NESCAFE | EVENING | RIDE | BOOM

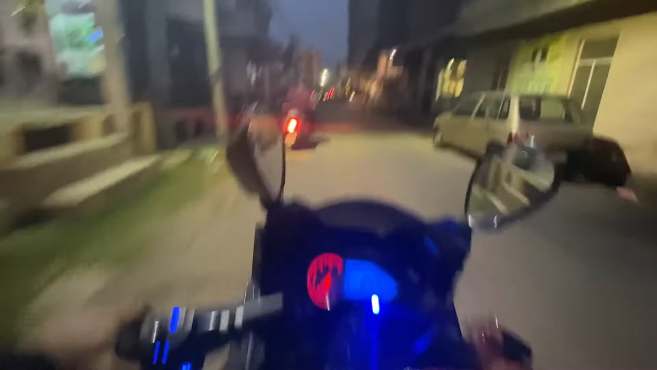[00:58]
रात का टाइम है पर आई थिंक एक फ़ोन इतना कैपेबल है कि कैप्चर कर पाए रात की वीडियो।
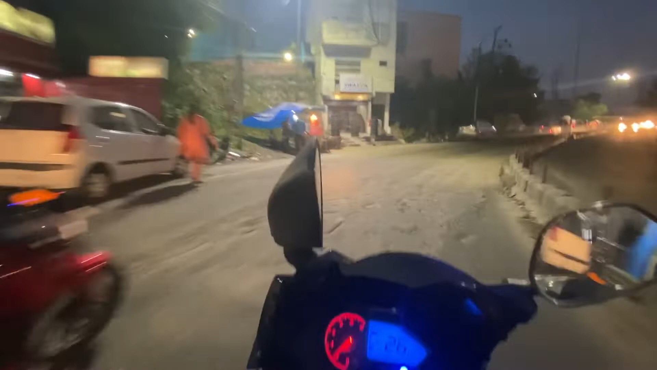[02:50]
ये भगाएगा और मैं नहीं भगा सकता क्योंकि मैंने फोन टंगाया आगे और मैं इतना लंबा रिस्क नहीं लूँगा।
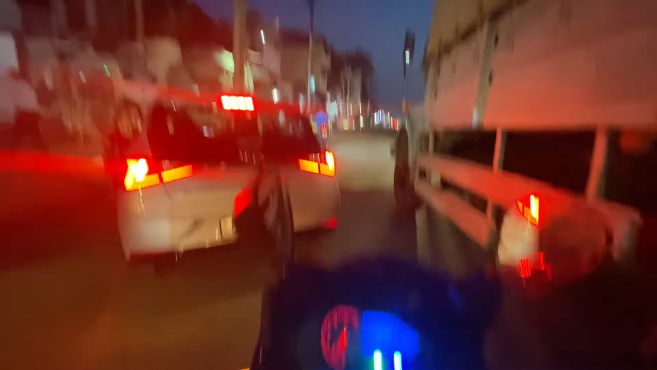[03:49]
ओ नाइस नाइस ट्रक, ओ नाइस ट्रक ब्रो, नाइस ट्रक।
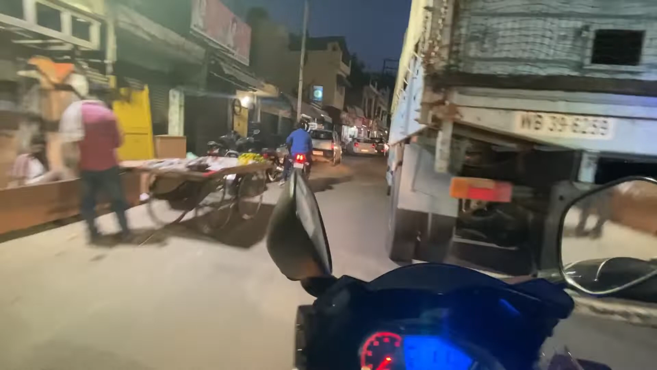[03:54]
यार वाइजर से सच में कुछ नहीं दिखता, ये तो अंधेरी रात है खाली। भगवान ये क्या होगा वाइजर से, तेरे बिना क्या जीना।
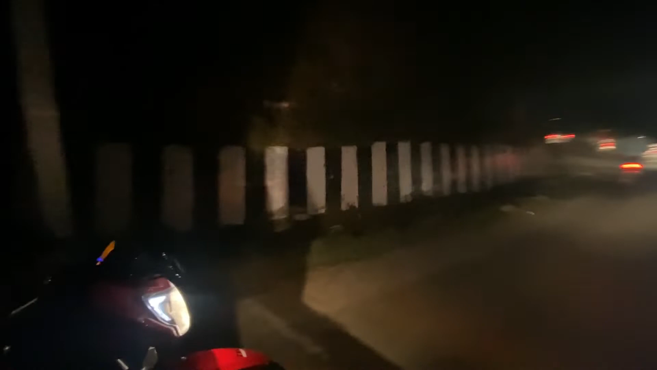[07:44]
नहीं दिखता भाई मेरे को, दो मैंने 10 मिनट के लिए लगाया, मुझे लगा साइको बज रहे थे मेरे को इसमें,